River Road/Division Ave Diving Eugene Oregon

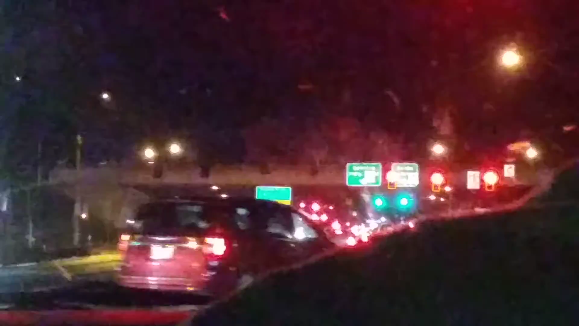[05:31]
I'm going to get behind that jeep thing, this thing with the wheelchair on the back. Okay. Follow the lines. Yep. Let's lean right here.